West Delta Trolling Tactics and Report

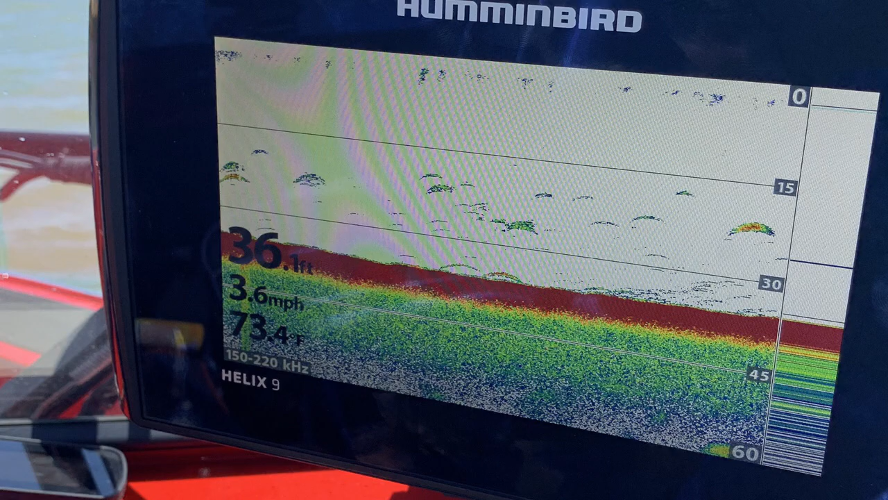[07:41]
On screen: depth 36.1 ft, speed 3.6 mph
One thing I will say is when we do catch a fish, I often turn out towards the middle of the river to get away from the edges so we don't foul up the other gear we have. And it's really common every time we've drifted out in 20, 22 feet of water. We see a lot of suspended fish out there, but they're not biting. You want the ones that are up close to shore that are chasing bait and pushing it up. Those are the ones that are actively feeding. The fish that are out deep, you can catch them. They're out there. They're suspended fish.